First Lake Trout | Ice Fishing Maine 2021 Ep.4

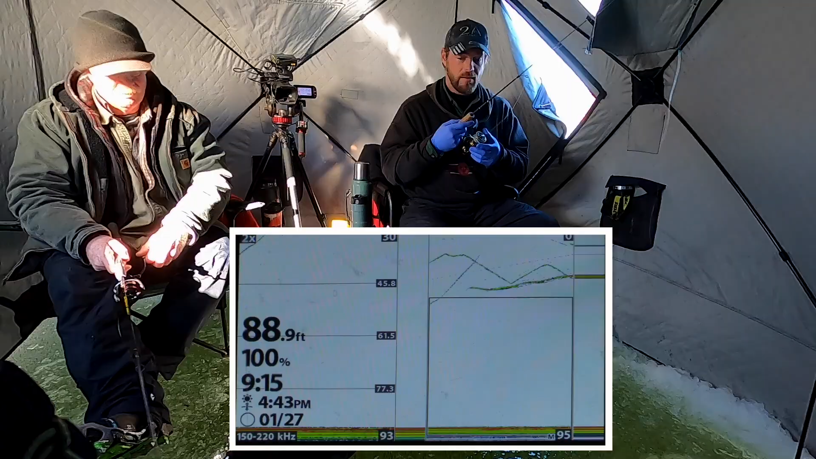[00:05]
On screen: depth 88.9 ft
Oh, got him. That's a nice fish. There he is.
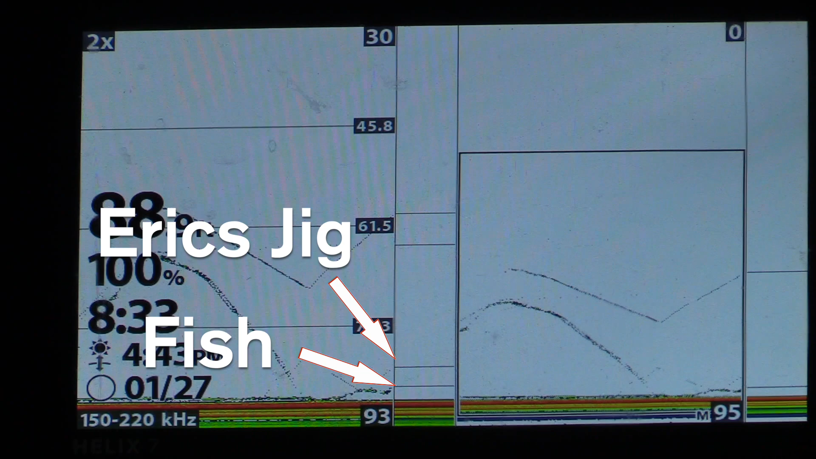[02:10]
There he is. You got that on? Yeah.